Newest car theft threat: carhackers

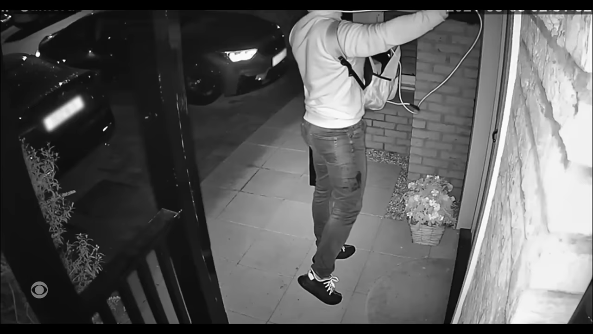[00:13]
Less than 30 seconds after launching what's known as a relay attack, the criminals and that car in the driveway are gone.
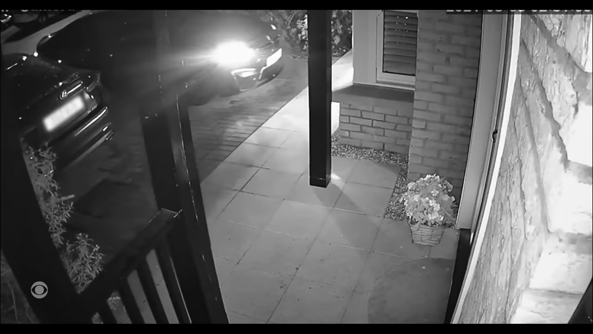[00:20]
This is where it was stolen from?
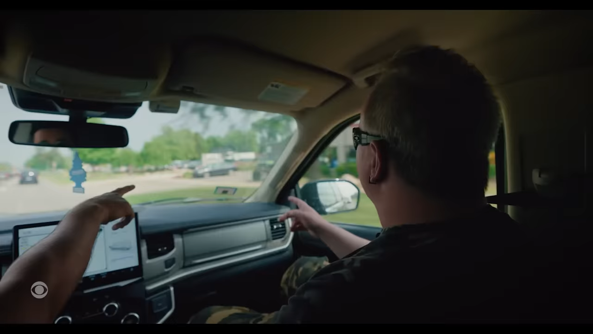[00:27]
Yep, it was right out front and then they pulled up after hours and pulled it off.
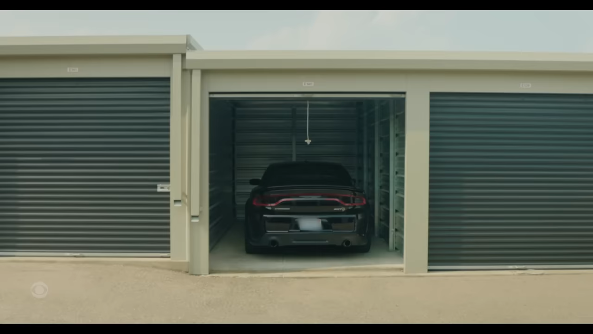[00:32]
In car owner Ivy Stryker's case, thieves used a tablet to hack into his Dodge Charger by breaching the onboard diagnostic system, caught on security camera.
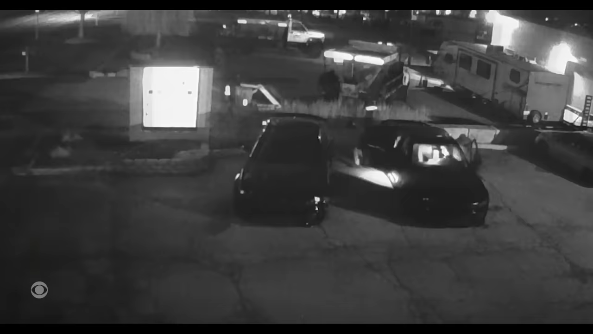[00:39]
They pulled up in another charger, they flinked out, got in, they were in there for about 15 minutes,
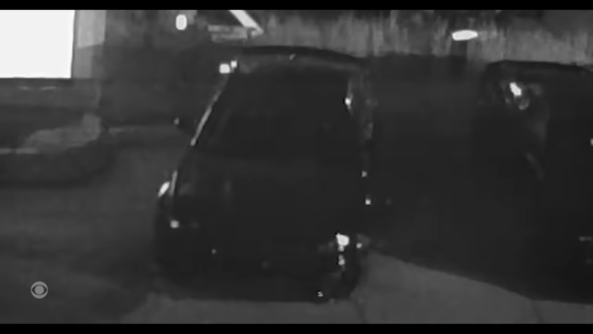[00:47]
and then after that you see a couple quick flashes like they're trying to break into the dashboard.
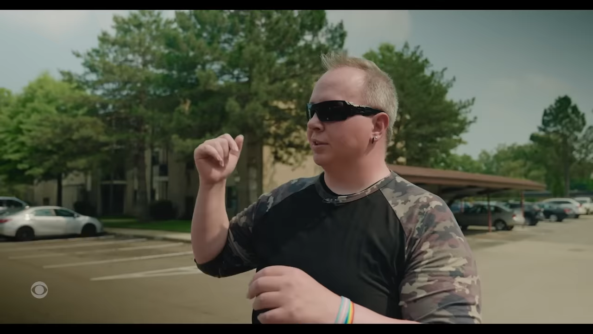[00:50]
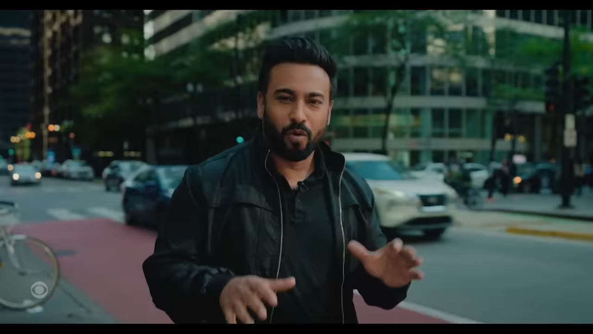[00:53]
What ended up happening to Ivy's Dodge Charger is pretty wild. We'll get back to that in a moment.
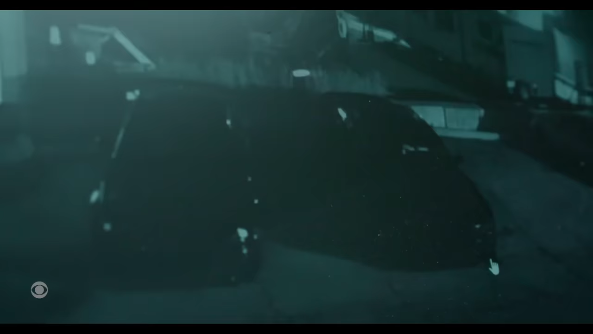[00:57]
But if you pay attention to the screen right there, you're going to see a key programmer light up, which basically looks like a tablet.